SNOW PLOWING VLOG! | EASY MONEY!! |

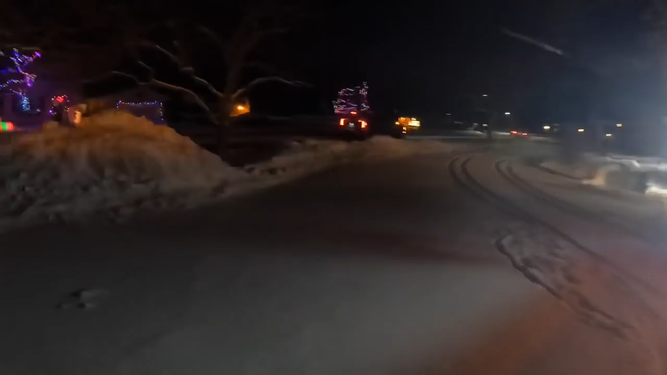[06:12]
Put it there, put it anywhere but along his yard basically.
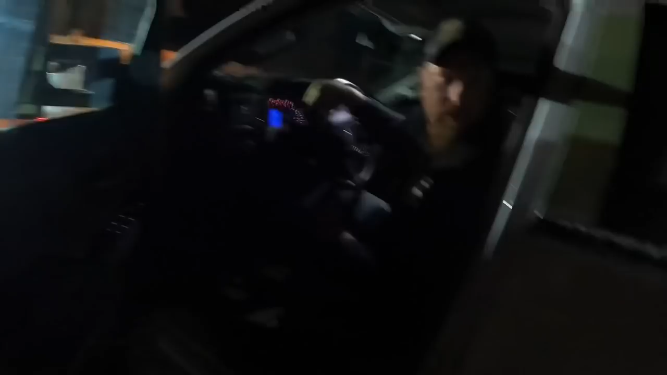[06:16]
And then it's pretty tight over there, basically like one pass. Come up like where that car is. Yep. So like come up underneath the awning, put like one pass this way.
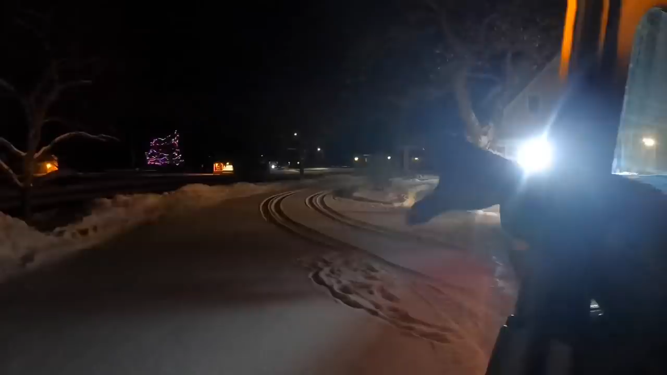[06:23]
This way? Yeah. And then there's, I'll do it this time, but so you know for next time, right here in this gate. Normally he does it with the side-by-side. I don't know why he didn't.
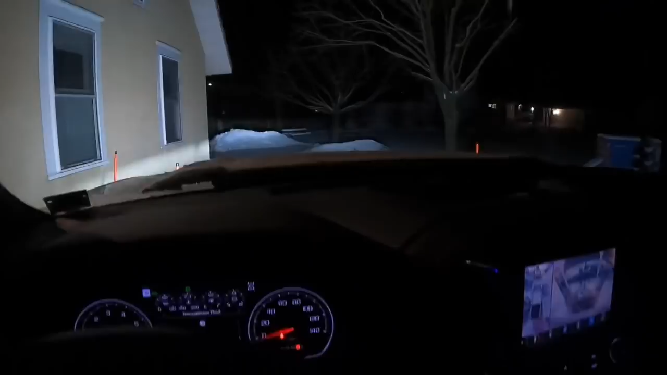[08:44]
Oh boy, that's close. Put them back out. Now let them through.